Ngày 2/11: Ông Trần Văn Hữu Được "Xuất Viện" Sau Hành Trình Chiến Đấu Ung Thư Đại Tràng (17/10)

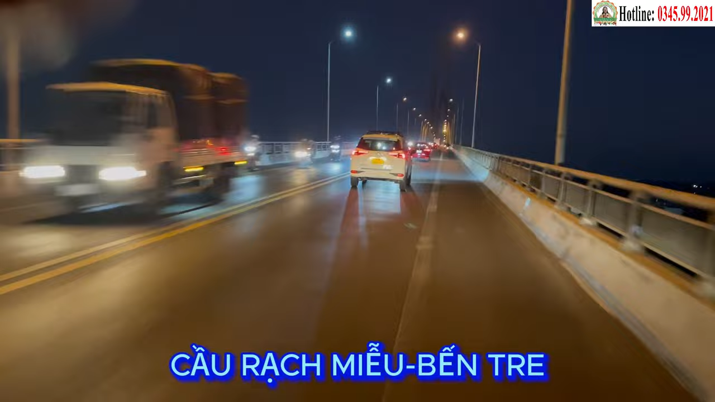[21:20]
đi đến cầu Rạch Miễu, địa phận giáp ranh của tỉnh Tiền Giang và Bến Tre.